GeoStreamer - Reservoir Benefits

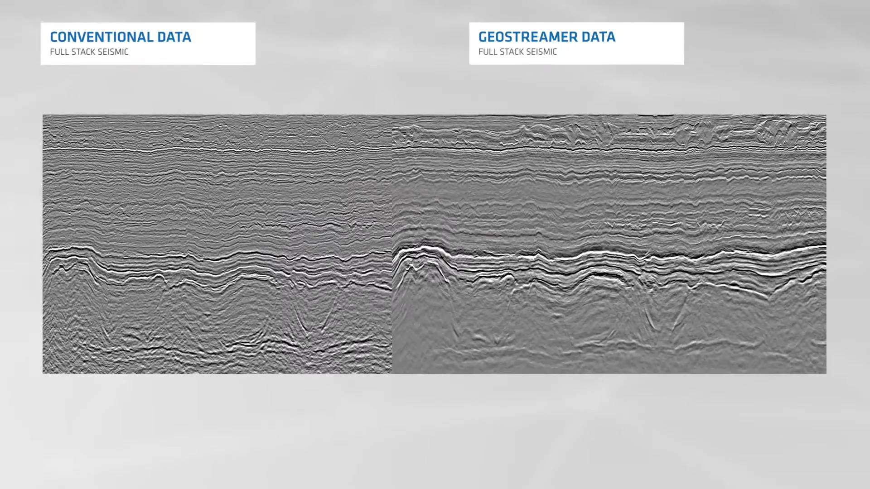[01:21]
A comparison with conventional data illustrates the finer detail revealed by geostreamer data in the near surface and the increased structural detail in the deeper reservoir section.
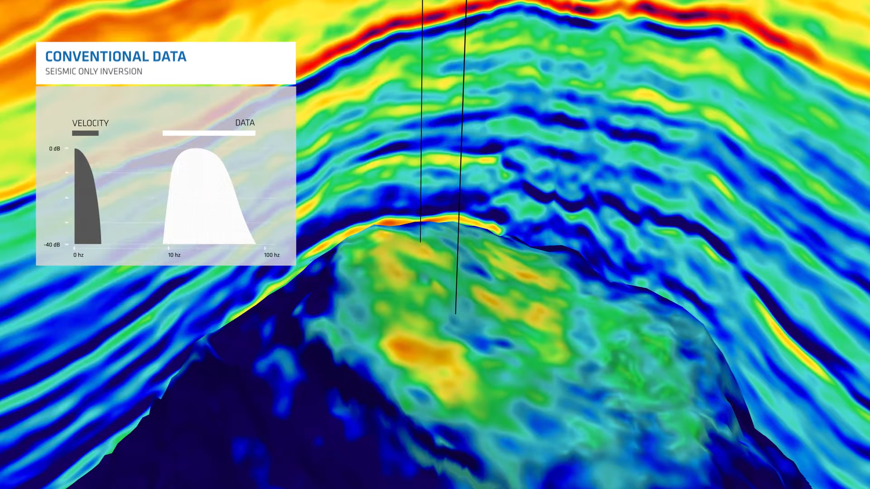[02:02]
The correlation between the property distribution and the reservoir geometry of this structural high is also weak.